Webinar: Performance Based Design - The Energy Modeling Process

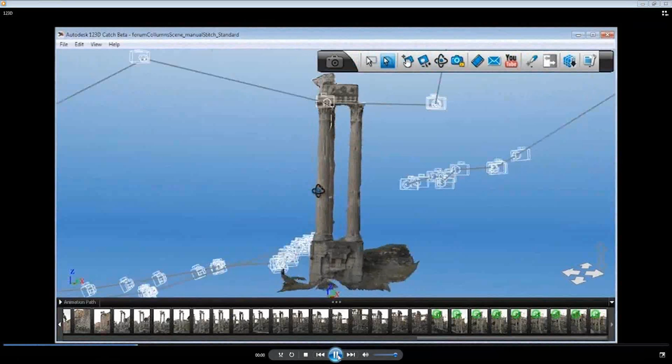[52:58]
So this is actually a tool from Autodesk called 1 through 3D Catch.
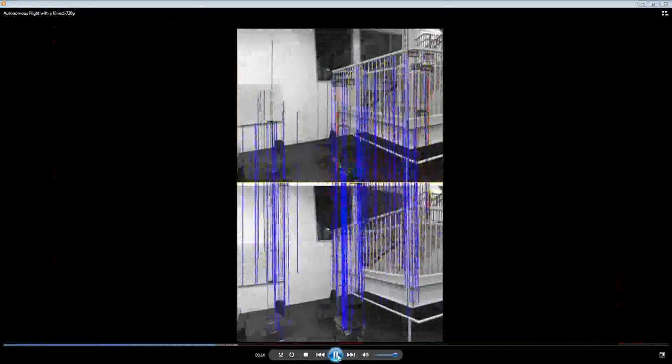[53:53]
So using that, you get a point cloud.
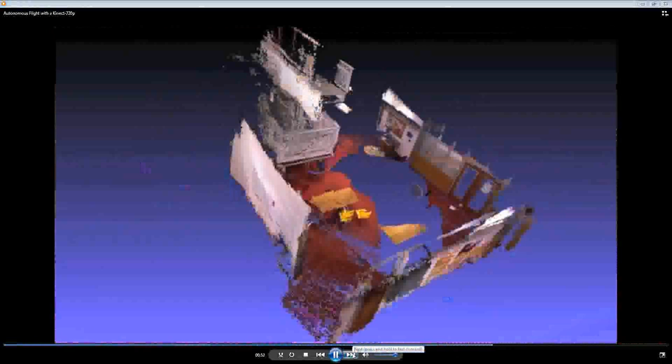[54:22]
And looking at other options where you have to run around and take
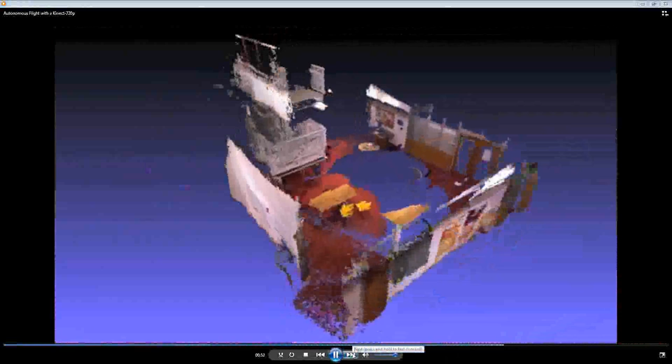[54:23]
a whole lot of photographs or you have a little helicopter that takes them for you,